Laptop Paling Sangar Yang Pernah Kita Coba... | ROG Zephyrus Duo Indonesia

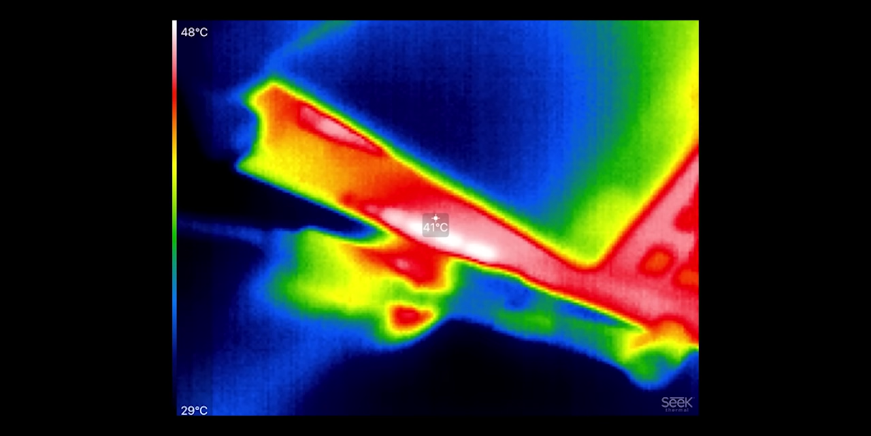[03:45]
On screen: spot 41°C, scale top 48°C, scale bottom 29°C
Kamera thermal gue Itu masih di 47 Sampai 50 derajat Maksimal
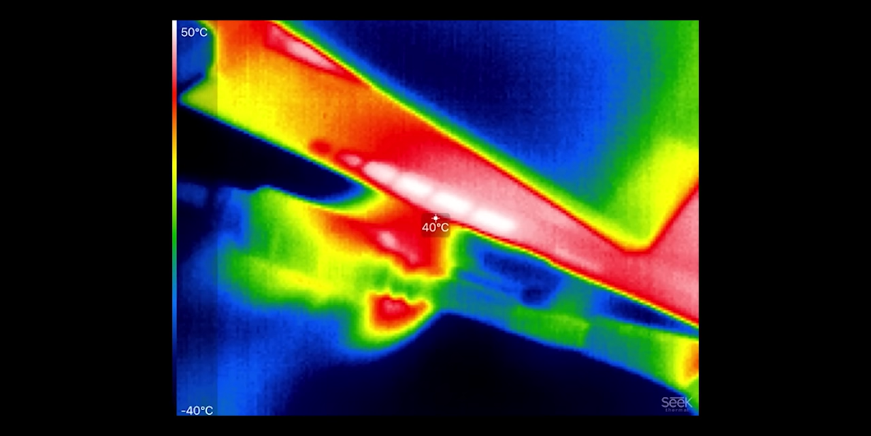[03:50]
On screen: spot 40°C, scale top 50°C, scale bottom -40°C
Spot panasnya tuh Kalian bisa liat Ada di bagian Kiri Kalo kita pake kamera Tadi guys Dan memang Di bagian kiri tersebut Adalah tempat Posisi